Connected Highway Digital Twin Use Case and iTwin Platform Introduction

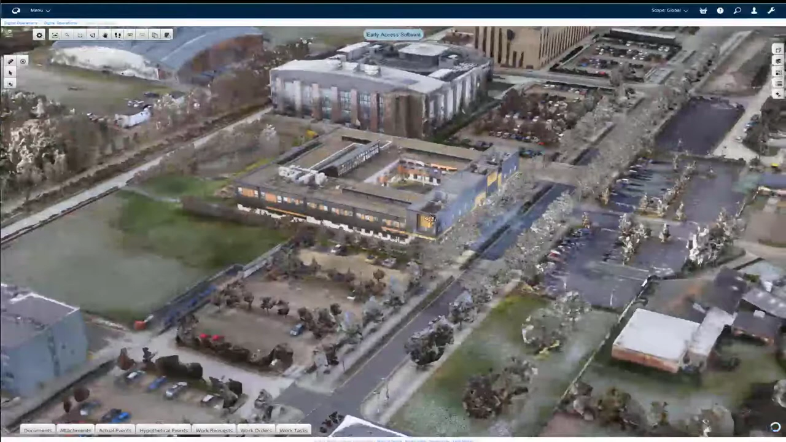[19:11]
with reality mesh data was captured we can zoom in pan
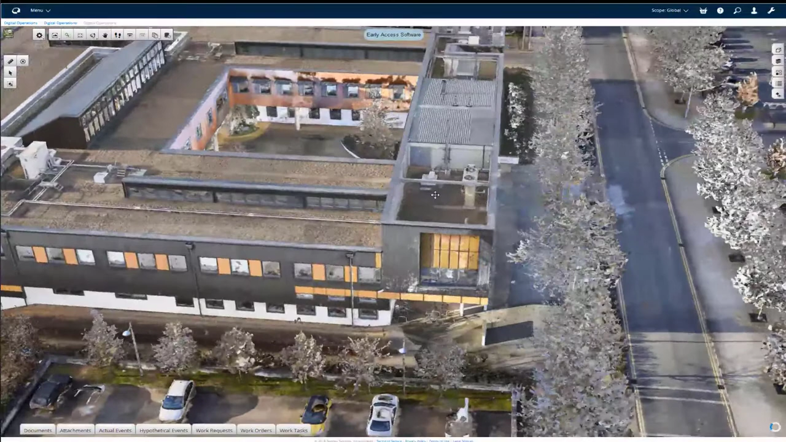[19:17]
around and actually start moving ourselves into the building and see inside the building now we have another reality
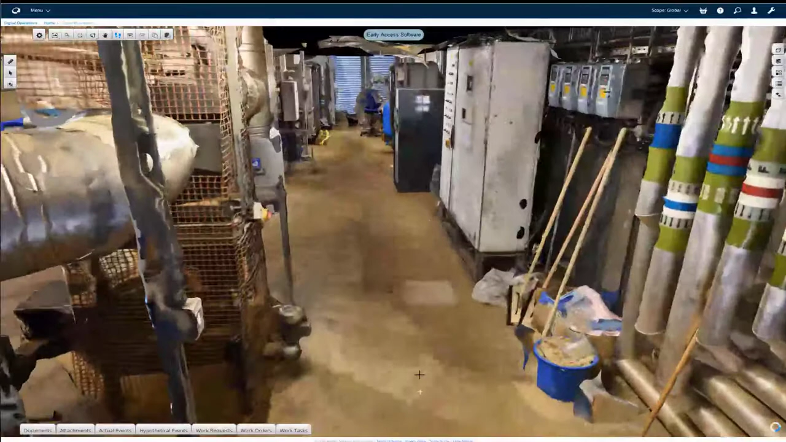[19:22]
mesh of the inside of the building we can scroll around navigate and we've also applied machine learning
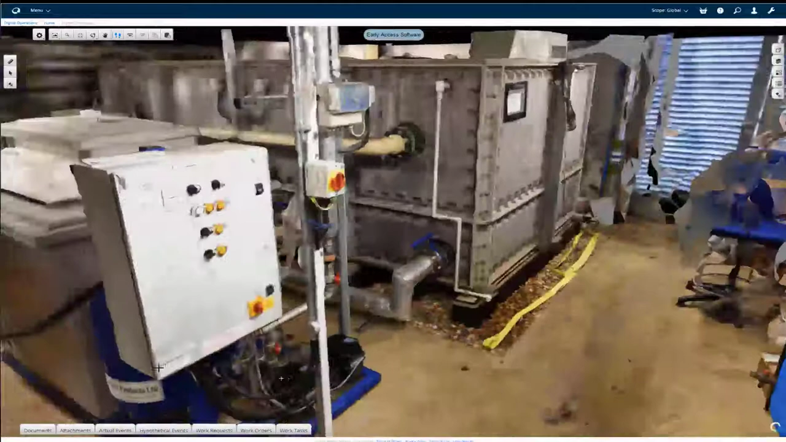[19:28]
to be able to go in and recognize key assets such as pumps and valves and the like and
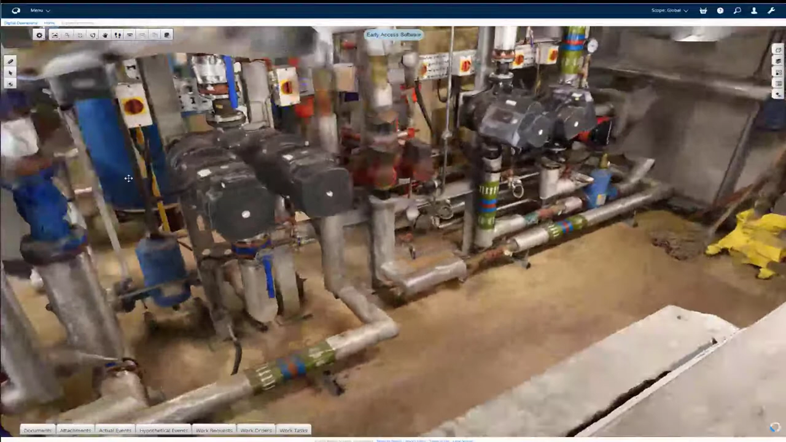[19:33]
here we can go in we can actually pick on a valve so the valve's been recognized we can have that valve tied in with performance data sensor data so we can see what's going on there in
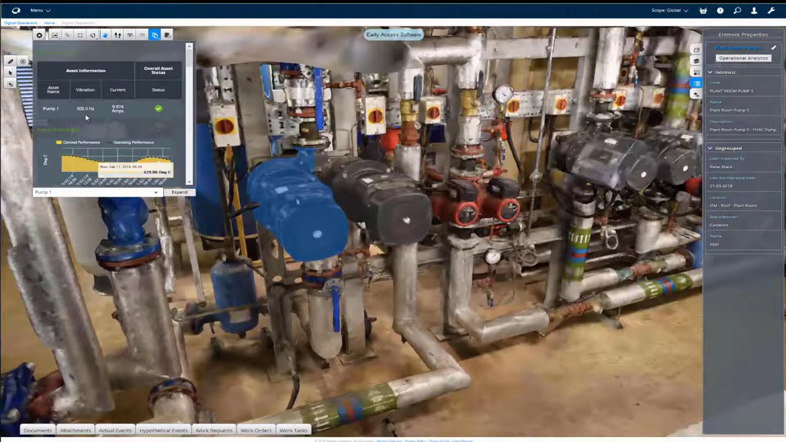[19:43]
this graph we've got some of the k keep kpis relative to what's going on with the pump